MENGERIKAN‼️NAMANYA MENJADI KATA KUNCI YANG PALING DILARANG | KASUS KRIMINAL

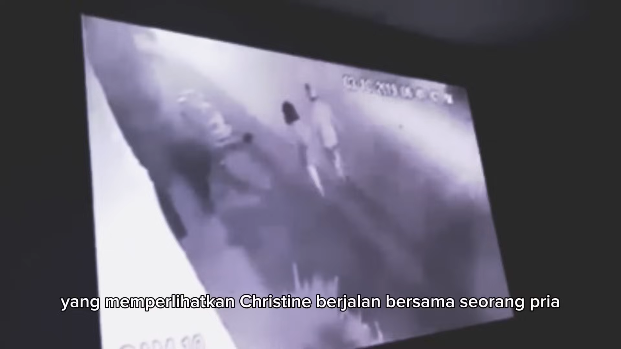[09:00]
pria pada malam yang diyakini sebagai waktu pembunuhan.
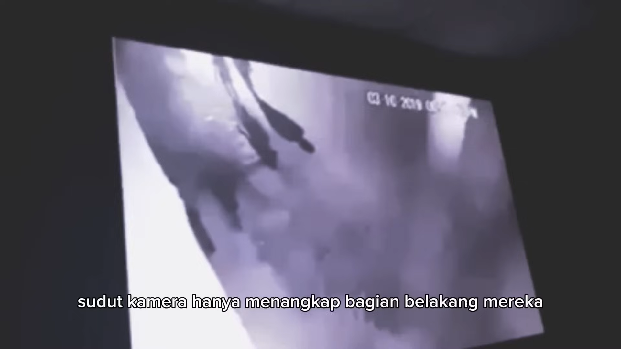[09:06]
Sudut kamera hanya menangkap bagian belakang mereka sehingga identitas laki-laki
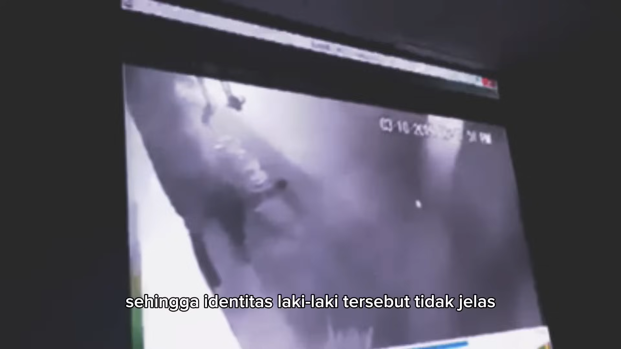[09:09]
tersebut tidak jelas dan polisi tidak mendapatkan gambaran yang lengkap.
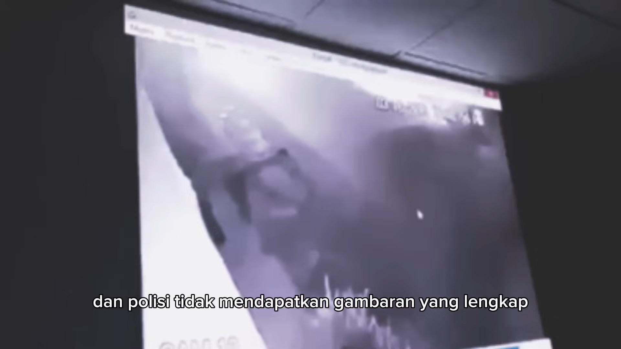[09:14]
Meskipun identitas laki-laki tersebut tidak diketahui, rekaman tersebut memberikan petunjuk penting.
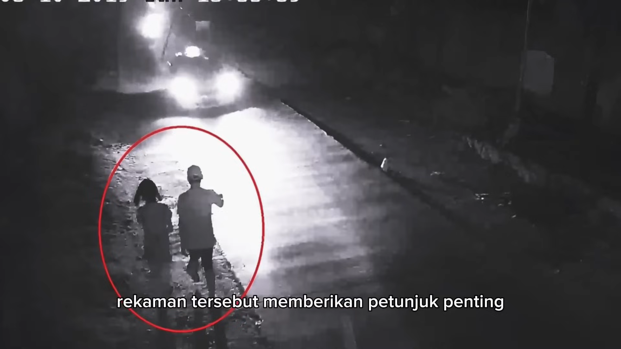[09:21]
Christine terlihat berjalan di sampingnya tanpa ada tanda-tanda kegelisahan atau paksaan, menunjukkan keakraban yang nyaman di antara keduanya.
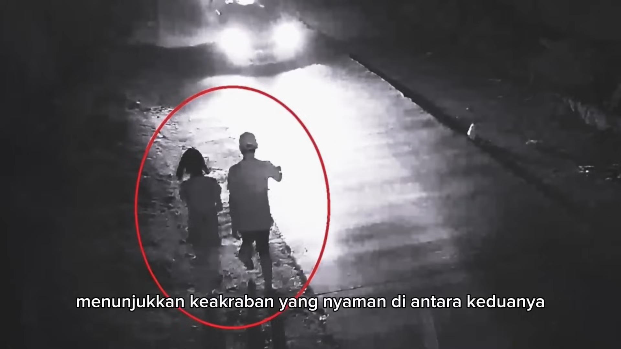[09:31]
Detail ini membuat penyelidik mengemukakan teori bahwa orang yang bersamanya kemungkinan adalah seseorang yang dipercayainya, tetapi juga mungkin memiliki kemampuan untuk melakukan kejahatan ekstrim.